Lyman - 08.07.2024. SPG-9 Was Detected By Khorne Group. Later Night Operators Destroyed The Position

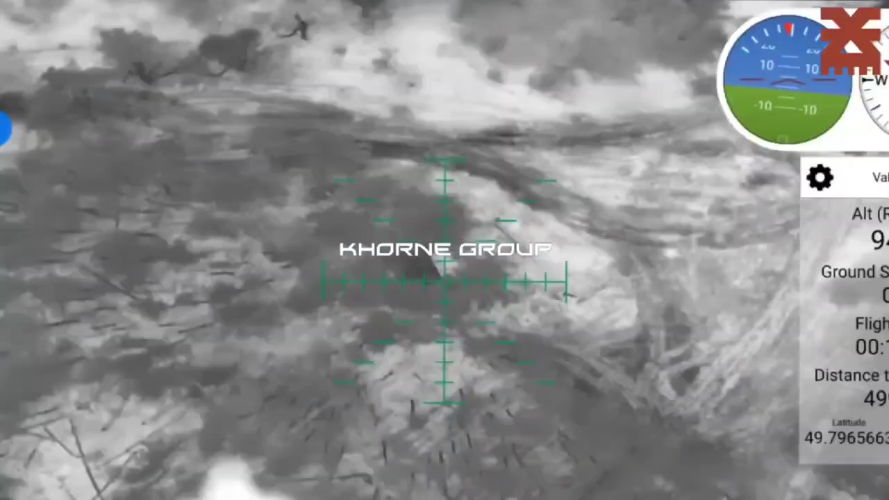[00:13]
А дивіться, зараз давайте ми оце туди, де блистить, де біленька, да, ціль. Можемо кидати, поки відео є, просто у нас відео відвалюється, бо працюємо швидко.